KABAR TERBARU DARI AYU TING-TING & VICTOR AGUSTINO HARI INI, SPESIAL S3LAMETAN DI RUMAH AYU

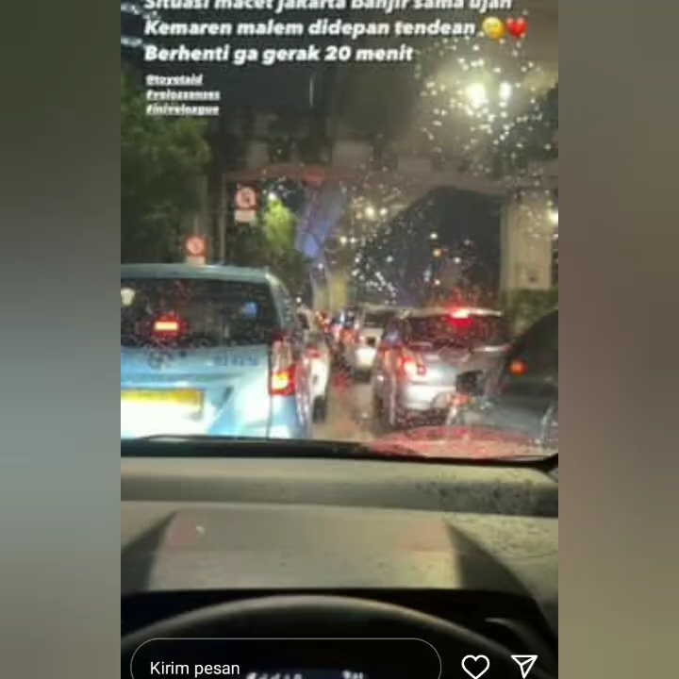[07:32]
Gila, ini jalan macet banget. Udah 10 menit, masih kayak gini. Ini depan tendean. Tapi untung di Velos ada mode hold.
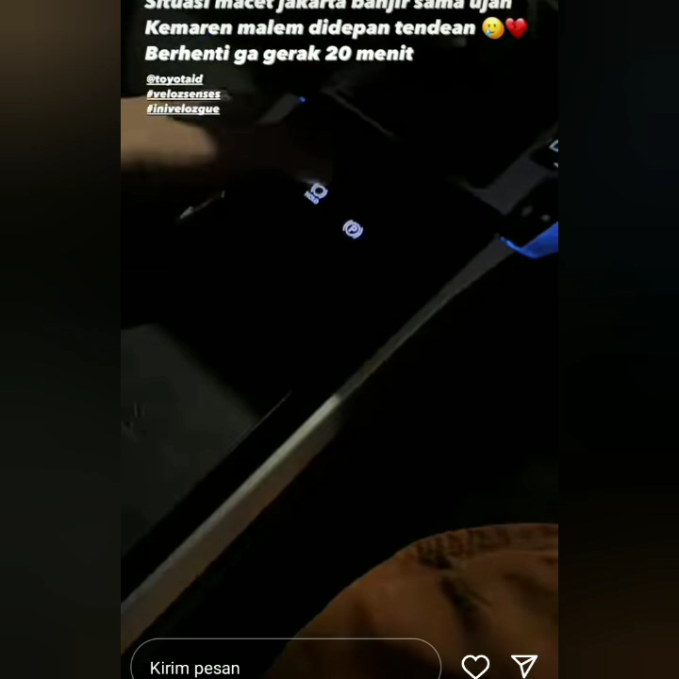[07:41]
Jadi tiap kali gue berhenti nggak perlu injek rem.
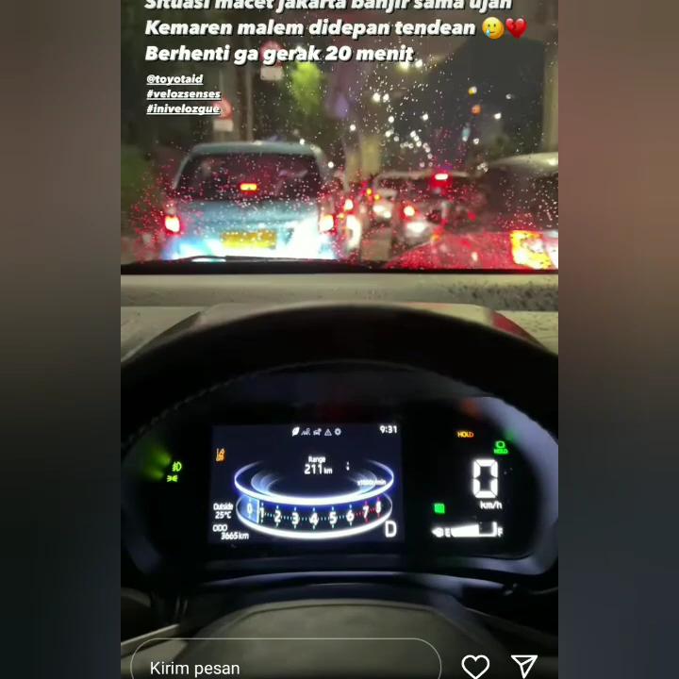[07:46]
Pas maju tinggal gas.
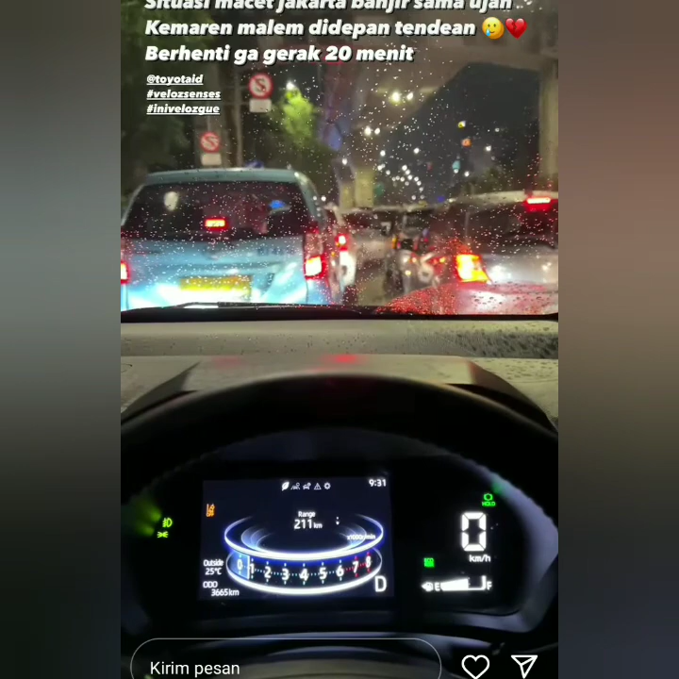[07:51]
Berhenti, hold lagi. Maju, tinggal gas lagi. Mantap.